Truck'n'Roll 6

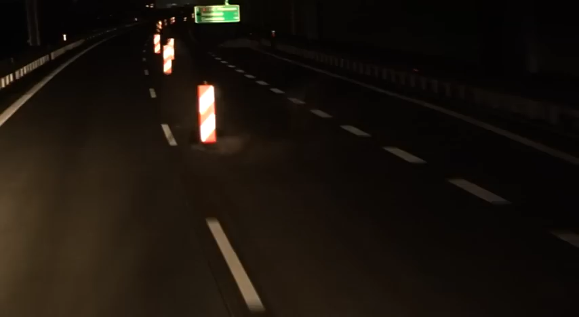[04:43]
Näid lihtsalt pohjusata. 50 km jagu.
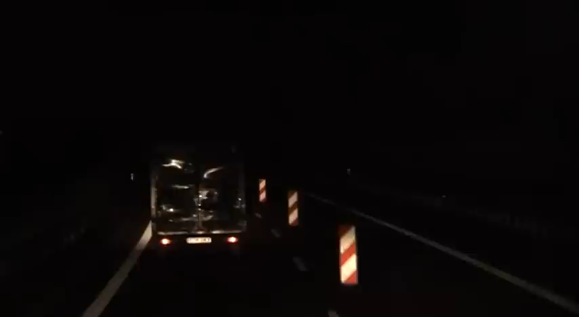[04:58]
70 km. Tegelikult ei ole siia maani aru saada, miks need jublakad siin teepeal on. Põhjusi otsidest võib võib-olla mõelda, et äkki neil läks mingi laduremonti, mis neid täis või ääreni ja siis ei ole, et võib-olla ma jääle panna kui lautis siia teepeale. Või siis on see näiteks humanitaarabi Prantsusmaad, kes nii on maaslaine liimtusmärke täis,